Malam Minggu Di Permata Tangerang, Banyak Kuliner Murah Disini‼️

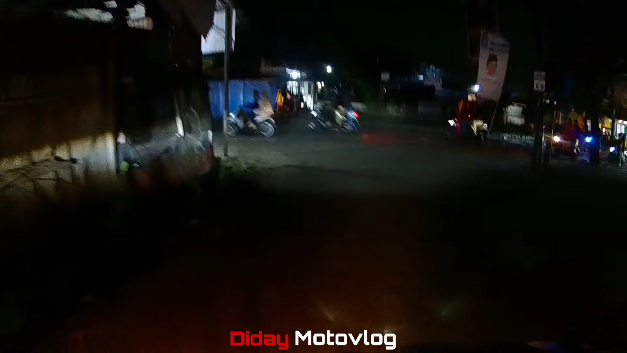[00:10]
Oke, assalamualaikum warahmatullahi wabarakatuh. Jumpa lagi dengan Didai Motovlog, channel perjalanan pribadi saya di Jakarta, Tangerang dan sekitarnya.
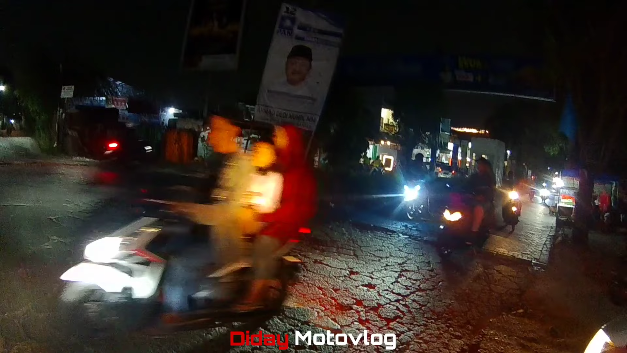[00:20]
Saat ini saya sedang berada di daerah Permata Tangerang ya. Ini pintu masuknya yang dari arah Kuta Bumi.
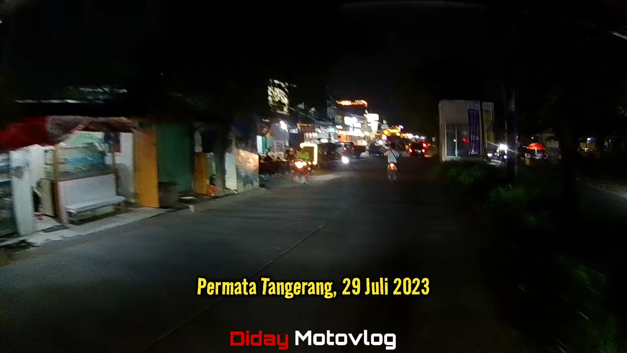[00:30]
Oh, kita sudah disambut dengan berbagai tempat jajanan. Nampaknya ini suasana malam Minggu di Bumi,
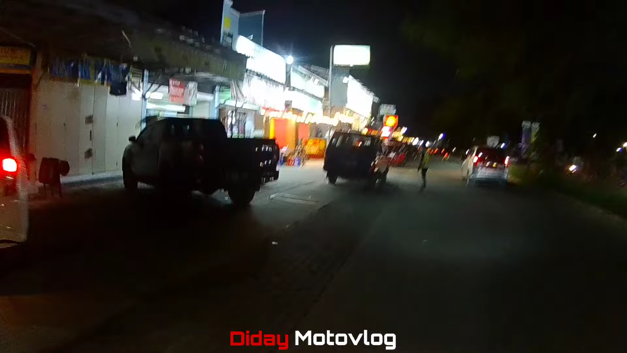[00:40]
di Permata Tangerang nih, seperti ini nih ya.
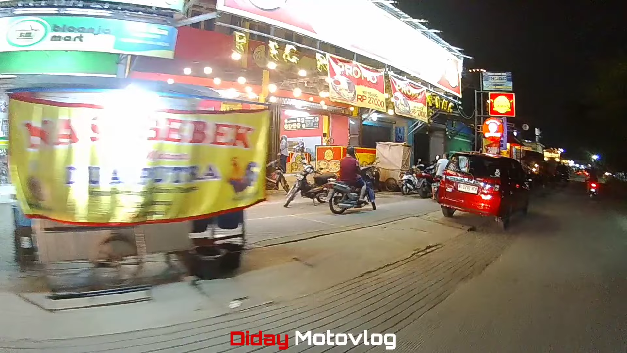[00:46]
Banyak sekali jajanan-jajanan nih, ruko-ruko kulineran ya. Ada warung angkringan juga, teman-teman.
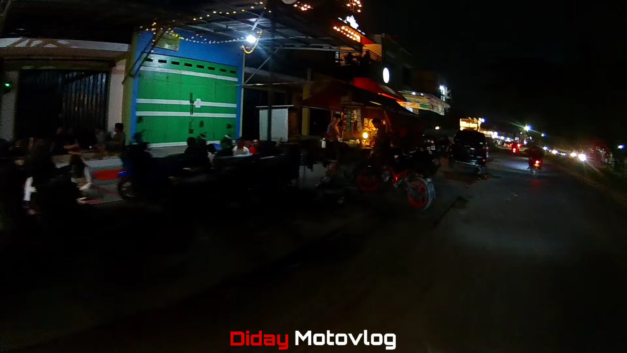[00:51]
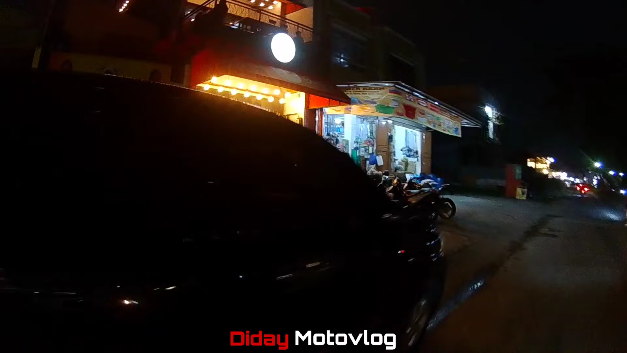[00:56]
Kafe Bang Jago, ayam goreng Bang Jago, bumbu desa.
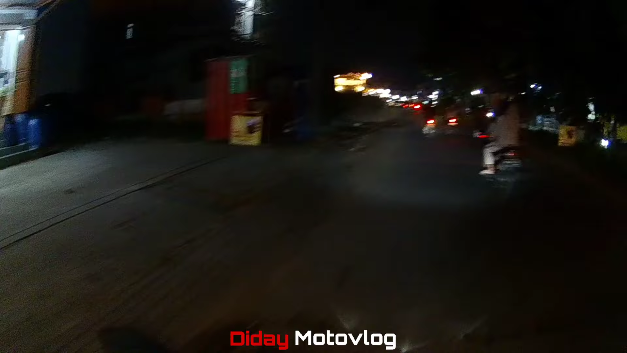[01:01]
Sepertinya kalau malam meriah ya. Ini Permata Tangerang, teman-teman.
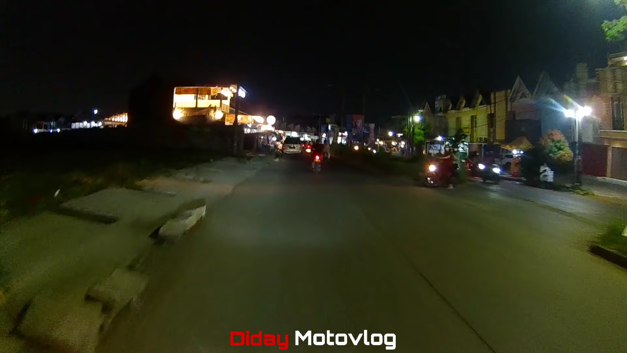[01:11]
Suasana malam Minggu tanggal 29 Juli tahun 2023.
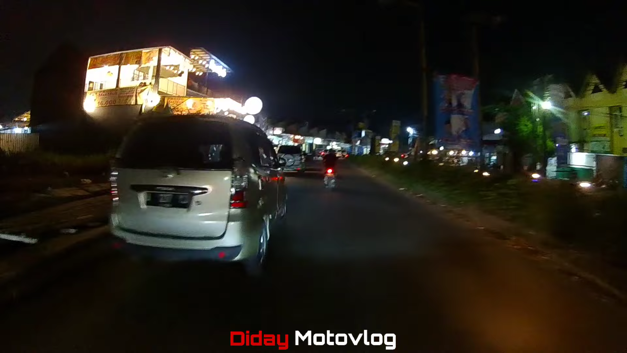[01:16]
Ini ada kafe geprek pedes doe Permata Sunda.
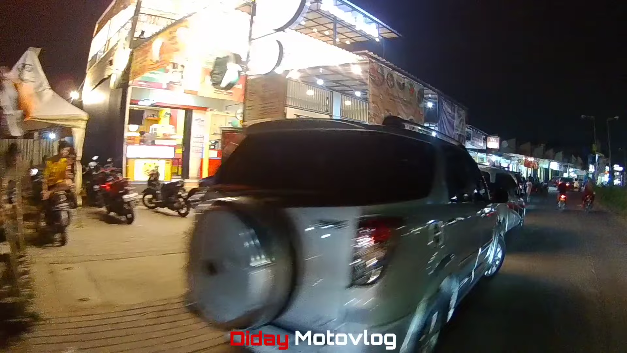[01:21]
Wah, yang parkirannya mobil, motor ya.
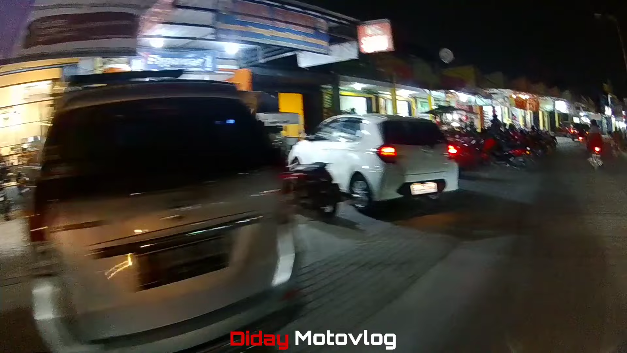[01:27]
Oh, ini angkringan rame juga nih.
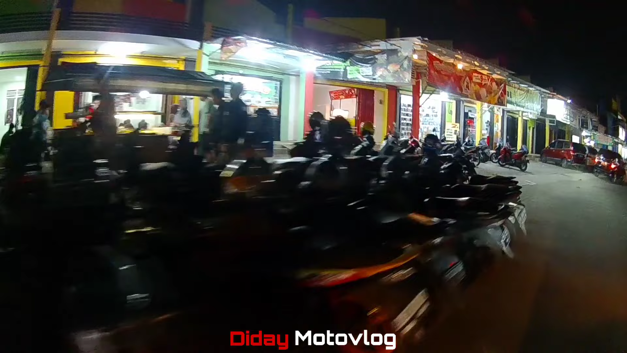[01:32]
Oke.
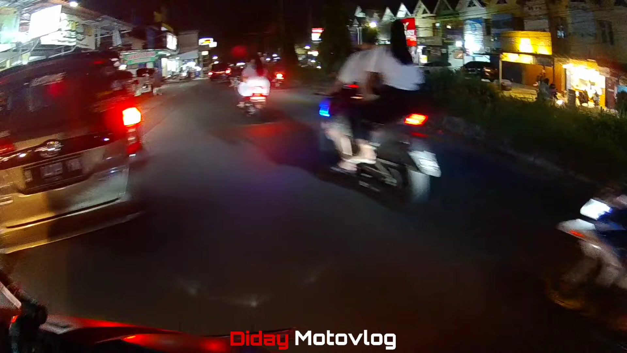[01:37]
Manusia silver juga ada, bro. Bakso Boom Boyolali. Wah, ini lihat di sebelah kanan Indomaret, warna-warna lampu terang sekali, cahaya-cahayanya.
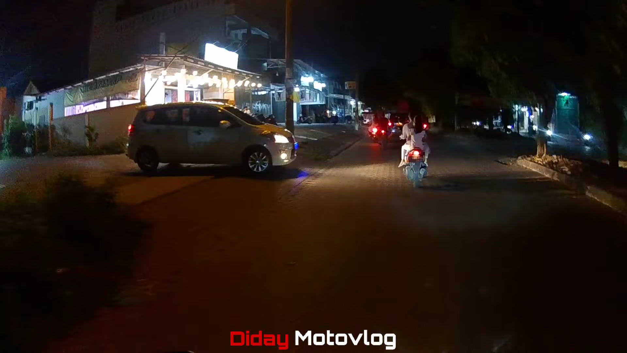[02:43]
bahagia, tidak kurang satu apapun ya, selalu dimudahkan urusannya, dilancarkan rezekinya. Ini ruko-ruko, cuman dia agak nanjak gitu ya. Ada yang warung-warung tenda. Oh, di sini nampaknya tidak terlalu banyak jajanan nih.
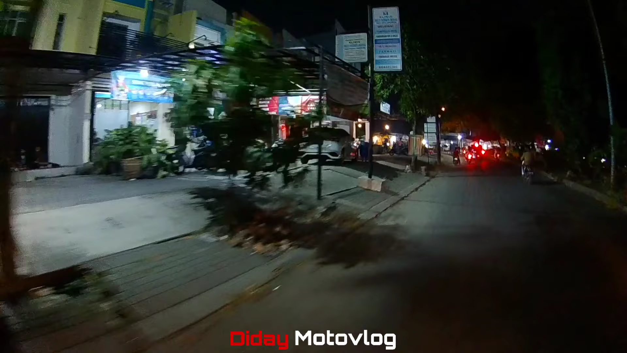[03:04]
Nah, ini bundaran patung biru atau patung telanjang nih. Kita lihat suasananya di sini terang, tapi tidak terlalu ramai pengunjung sepertinya ya.
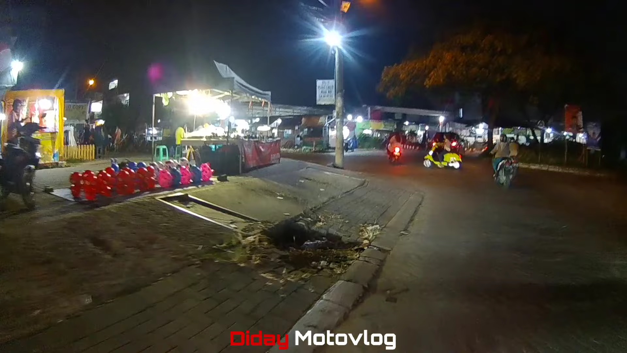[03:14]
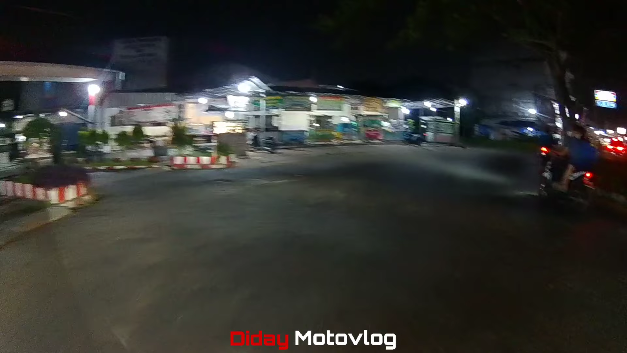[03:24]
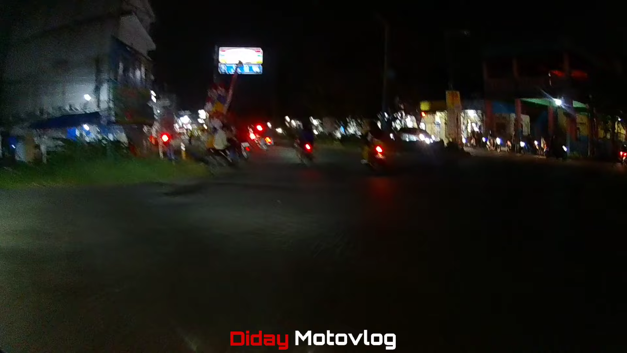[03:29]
Dan kalau ruko-ruko sebelah kanan ya, ramai juga sih, yang dagang banyak.
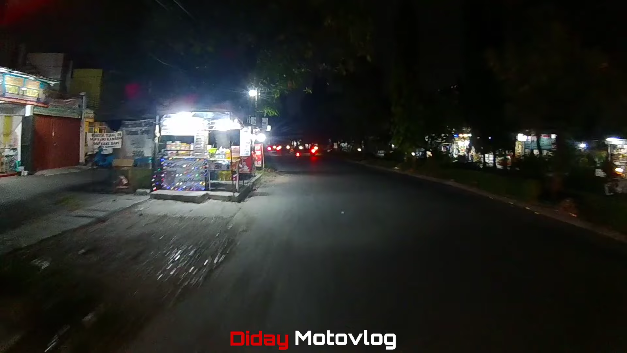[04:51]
Ya, beginilah suasana malam di Permata Tangerang ya. Kalau di sebelah sini nampak sepi dari pedagang. Oke.
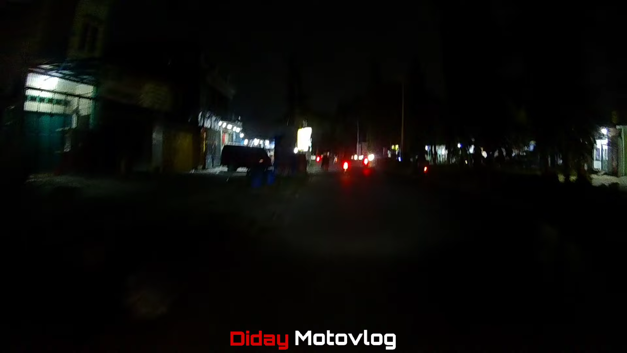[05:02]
Nah, ini ada bakso Malang Iki Wae ya. Ayam goreng Sidik Kampung.